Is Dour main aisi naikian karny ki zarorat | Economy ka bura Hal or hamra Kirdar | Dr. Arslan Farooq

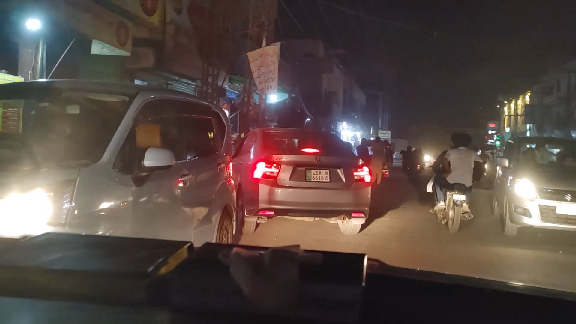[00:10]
یہ سٹی کے اندر مسلسل پیچھے سے میں دیکھتا ہوں آ رہا تھا کہ یہ لوگ ان کے پاس پیکٹ ہیں اور مختلف
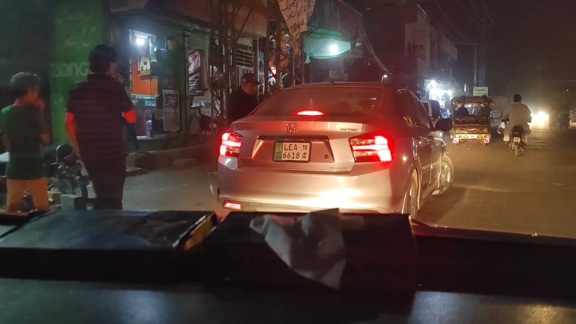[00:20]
کھانے کے پیکٹ ہیں یہ دیکھیں یہ ایک بندے کو دیئے انہوں نے مختلف کھانے کے پیکٹ ہیں اور یہ
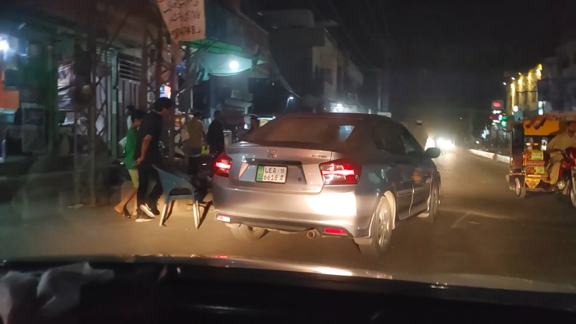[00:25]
تقسیم کر رہے ہیں اور ہر کسی کو نہیں دے رہے بلکہ جو
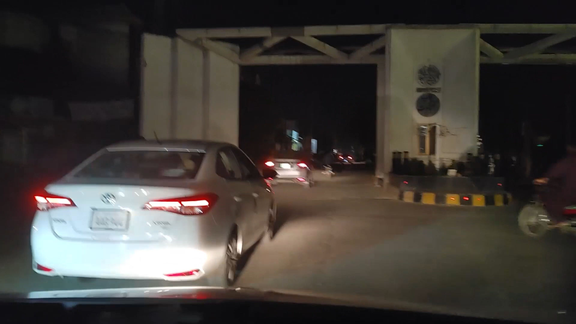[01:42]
ضرورت مند ہے اس آدمی کو یہ لوگ کھانا دے رہے ہیں یہ دیکھیں جیسے ابھی ایک
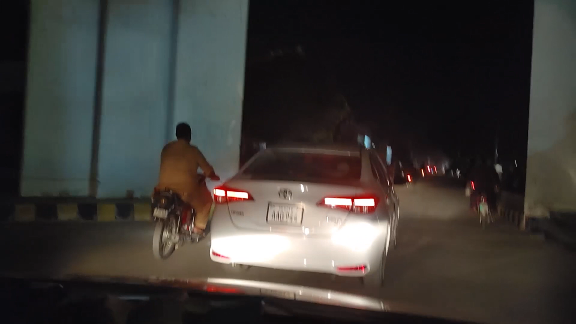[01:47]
بار پھر یہاں پہ گاڑی روک رہے ہیں اور یہ گاڑ کو انہوں نے کھانا دی ہے یہ دیکھیں
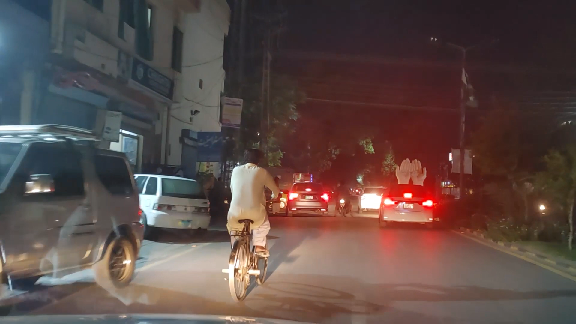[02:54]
مزید عام آدمی کے لیے مشکل ہو رہے ہیں وہ وہ دیکھیں یہ ماشاء اللہ انہوں نے ایک بار پھر یہ یہ یہ دیا ہے تو یہ بڑی اچھی بات ہے یہ ان لوگوں میں تقسیم کیا ہے یہ لوگ